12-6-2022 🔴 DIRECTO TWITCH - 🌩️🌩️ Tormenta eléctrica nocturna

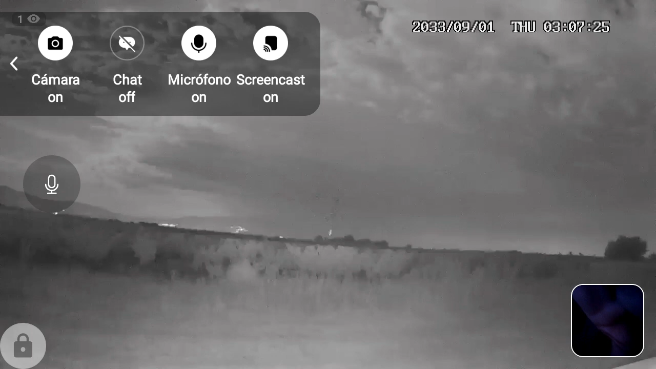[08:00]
Vamos a ver si me deja. Añadir chat en My Prim Studio. Vale. Mirad, mirad, mirad, mirad.
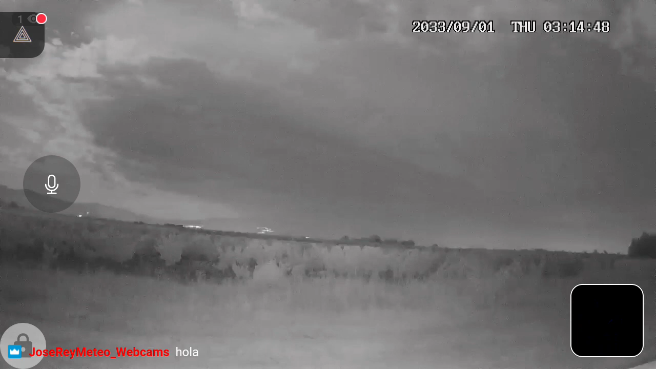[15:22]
Estaba ya preparándome para hacer el video resumen de las webcams del día de hoy, cuando ya he visto que está formando esta tormenta que estamos viendo ahora mismo en imagen. Y ya han empezado a entrarme las dudas. Además estaba bastante cansado, menudo rayo ahora hacia el oeste, porque hacia el oeste también tenemos rayos, ¿eh? Se propaga la tormenta también hacia el oeste.
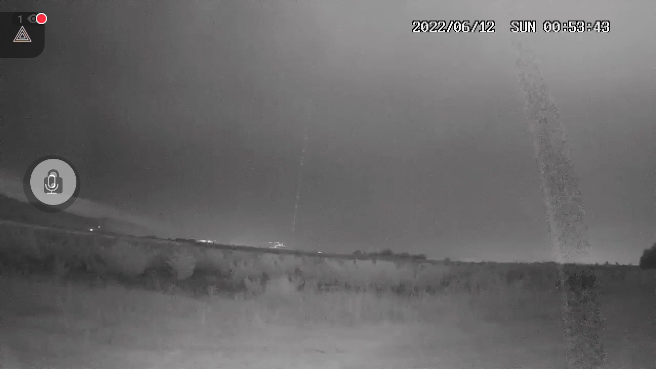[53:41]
Si hubiera ido hacia León dormido, pues hubiera seguramente acertado. Pero tampoco quiero que se me echen nubes bajas encima. ¿Veis? Porque hacia el noroeste está ocurriendo ahí que tenemos tormenta, pero yo estoy enfocándome sobre todo hacia el sur. Y de hecho voy a girar un poquito más la cámara, porque como tenemos cortinas de precipitación, aquí nos va a dejar ver ya lo que son las...
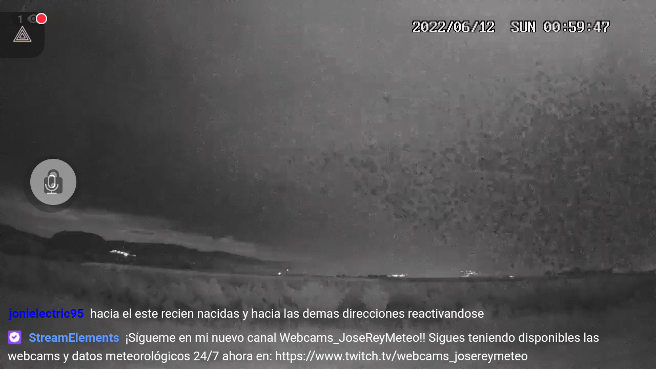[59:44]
Se siguen generando nuevas células hacia el oeste, cayendo rayos. A ver, la tormenta es peligrosa, ¿eh? Por el aparato eléctrico es peligrosa. Ya veremos que no deje ningún incendio forestal, ¿eh? Cuidado. Yo veo ahora mismo rayos en todas las direcciones. Os estoy enfocando donde más cadencia tengo, pero hacia el oeste también le está pegando bien, ¿eh?
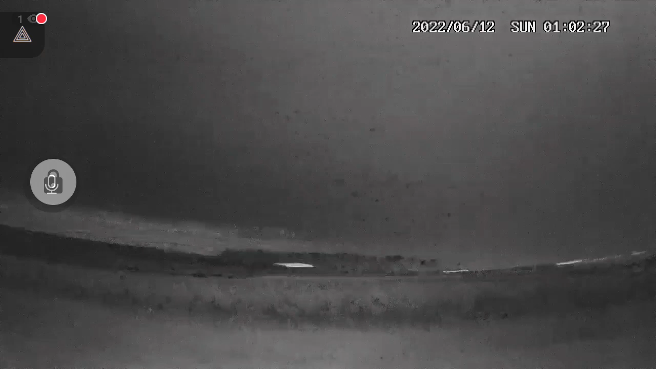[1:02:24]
Mirad, voy hacia el este. Acaba de pegar un zambombazo ahí, que hasta ahora no había pegado. ¿Y qué me decís de ese? Eso es hacia el este. Vamos, que tengo la tormenta justo encima. Y ahora otro zambombazo al oeste.
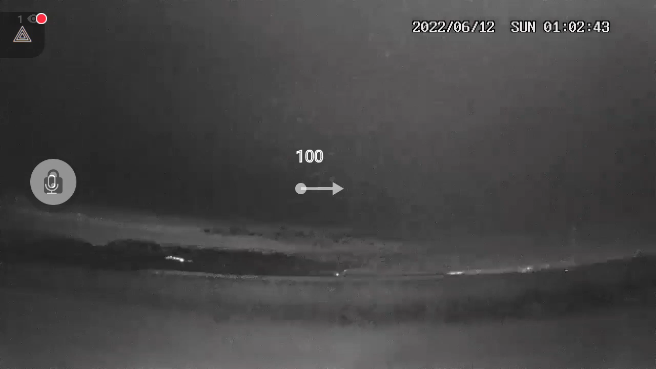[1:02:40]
Vamos, estamos rodeados, chavales. Y ahí se ve ya la cortina de precipitación hacia la zona del fondo del valle. Bueno, menudo rayo a tierra. Es que es espectacular. Es que es espectacular. Es la hostia.
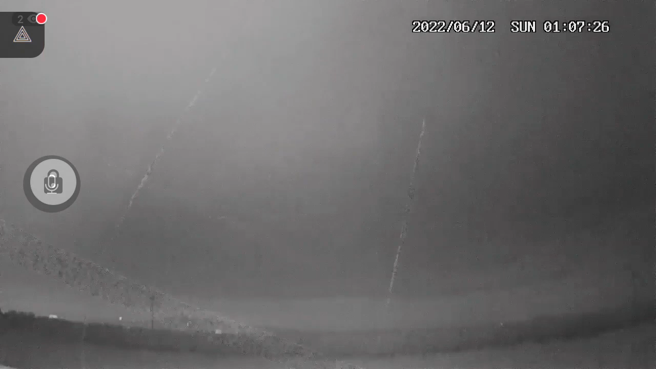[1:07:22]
Esto sería ya nordeste. Se pueden ver los molinos parpadeando, los molinos de viento, el Codés
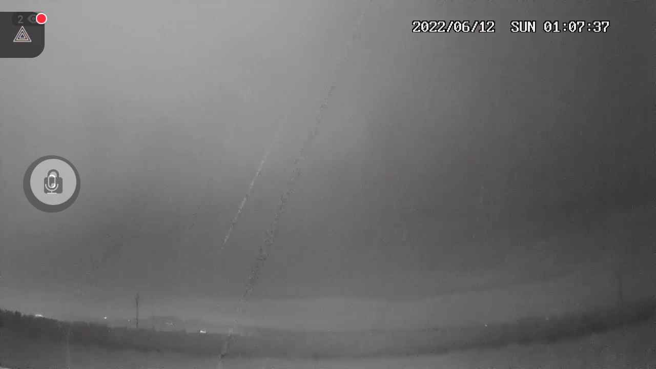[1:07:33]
al fondo, y ahora acaba de pegar un rayo justo enfrente mío y se ve el fusilaro por detrás. ¿Veis cómo se ven los molinos de viento hacia el Codés? Bueno, pues desde aquí las tormentas bien adentradas en Francia también se ven desde esta posición. Esto es hacia el oeste. Vamos a dirigir hacia el sur oeste, que es donde estábamos.
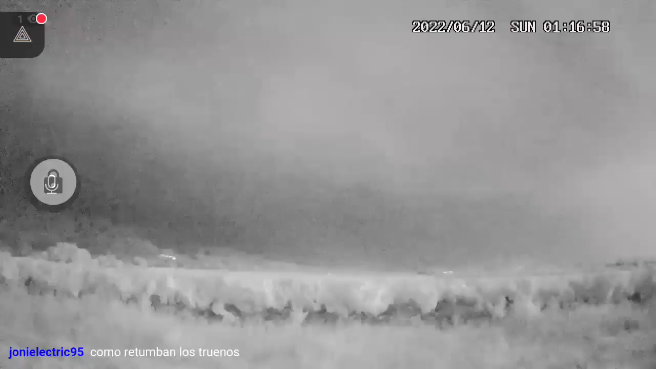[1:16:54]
Crack, bien. ¿Cómo retumba los truenos? Sí, pero todavía están lejos, ¿eh? Todavía no hemos escuchado cómo casca la piedra, como digo yo. Imaginaos tirar una piedra, un canto rodado contra otra y como casca, pues ese es el ruido característico de un rayo caído justo al lado.
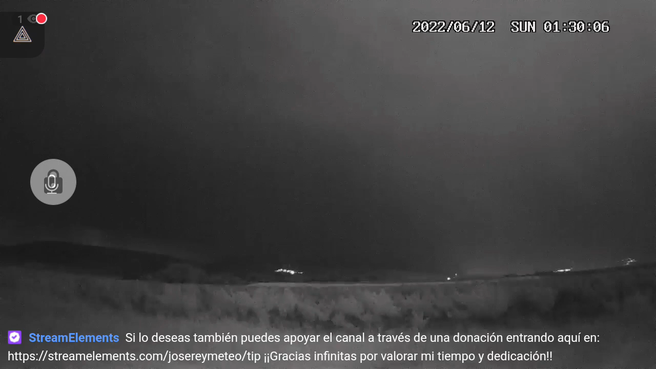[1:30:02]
Me conformo y ya si cuando sigamos afiliados os suscribís al canal ya la gozo del todo. Bueno, ahora hay dos focos bastante bien diferenciados de lo que estoy viendo yo. Es hacia el noroeste, donde tenemos algo, y hacia donde tenéis dirigido la cámara.
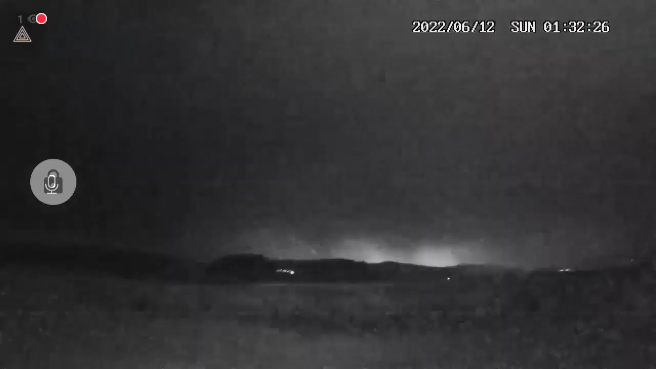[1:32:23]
Bueno, menudo ostión. Menudos dos ostiones. Buen trueno, ¿eh? Bueno, pues por donde vemos que está cayendo la cortina de precipitación, la podéis ver, ¿no? Perfectamente.
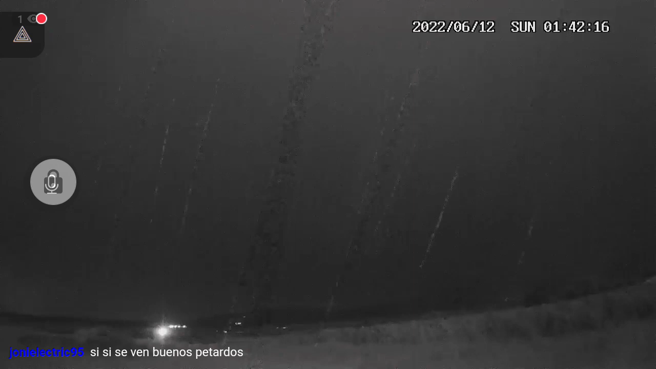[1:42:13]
Ahora está cayendo gotas más gordas, ¿eh?, sobre el coche. Y no veo las luces de Villamediana, con lo cual ahora creo que es cuando más intenso va a caer la precipitación.
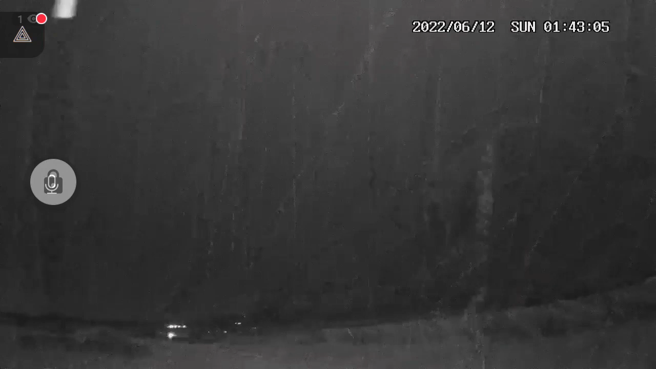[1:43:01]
Es una maravilla ver cómo se dibuja el cielo.
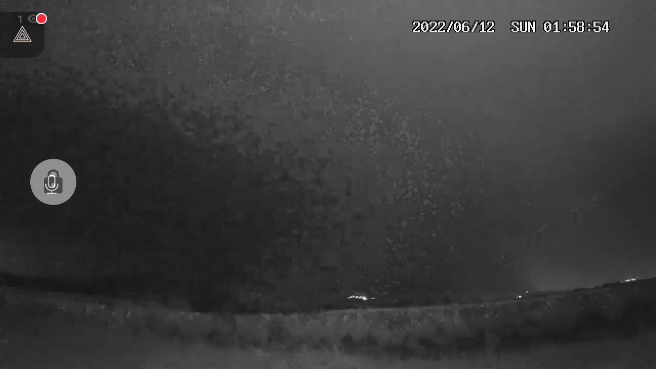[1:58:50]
Se siguen escuchando algunos truenos a la lejanía. Voy a echar un vistazo al Rey Nalar para intuir por dónde viene, pero creo que se van a ir formando nuevos núcleos, ¿eh?
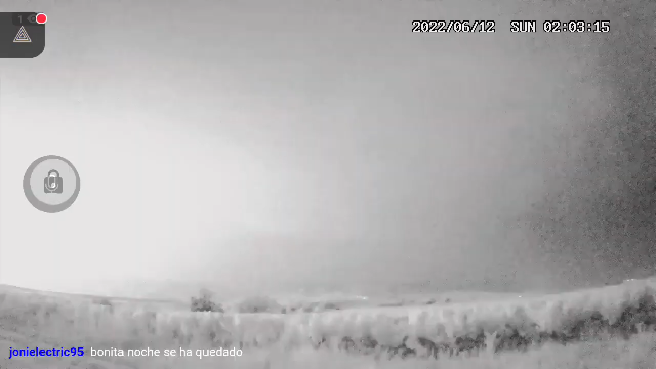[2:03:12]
Buen rayo hacia el este. Sigue tronando, A ahogar. Y se oyen sapos. Con el agua.
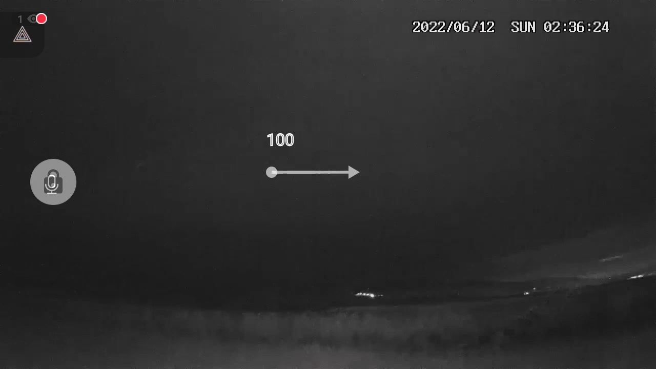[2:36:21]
Hacia el este, ya veis que voy girando la cámara, para que lo veáis, se ve ahí claros. Ya se penetra la luz de la luna al fondo del Valle Iregua, se ve Moncalvillo, pero la tormenta como nos va abandonando o se va desplazando hacia el este. Y ahora hacia Burgos, que a simple vista no se puede ver por eso, pues vamos viendo cómo se abre un poco la luz de.